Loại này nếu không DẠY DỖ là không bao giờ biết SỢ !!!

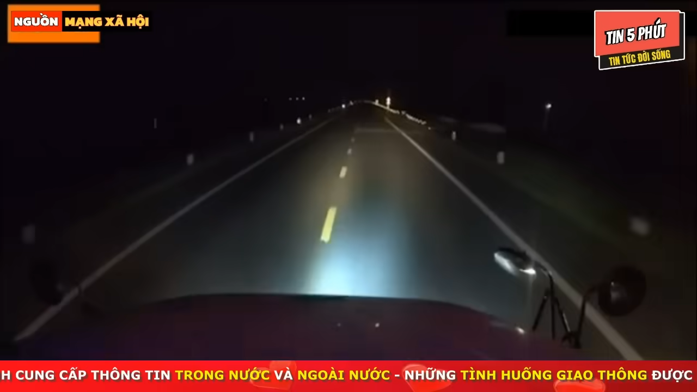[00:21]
sẽ có chuyện gì hấp dẫn đây một tình huống mà làm chúng ta phải sốn ra quần mình đã có một chút lo lắng cứ ngỡ rằng chiếc xe camera hành trình sẽ bị lật nhưng không may mắn là chiếc xe camera hành trình không bị lật các bạn ạ một tình huống mà rất có thể tài xế đã buồn ngủ cho đó mất tập trung khi lấy xe rồi sợ quá sợ quá bà con ơi
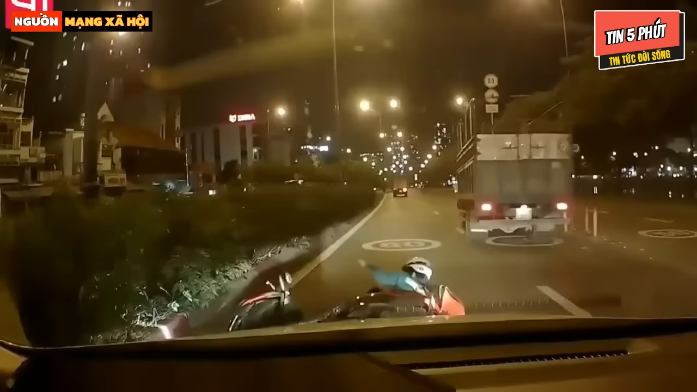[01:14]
sang đường đã xảy ra tai nạn của một chiếc xe tẩy và ngay sau đó chiếc xe gắn máy ngã nhau xuống đường cùng lúc đó thì ảo phía sau chiếc xe có gắn camera hành trình đang lưu thông tới đã thắng kép nếu không thắng kép thì không biết hậu quả của nó sẽ như thế nào tài
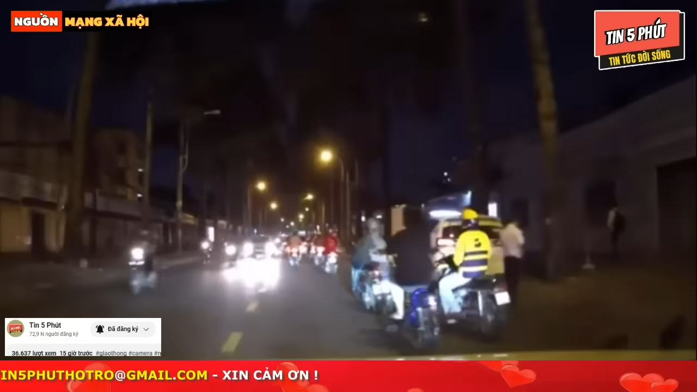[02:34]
các bạn hãy chú ý vào người đi xe máy mặc áo màu vàng này vừa lấy xe vừa bấm điện thoại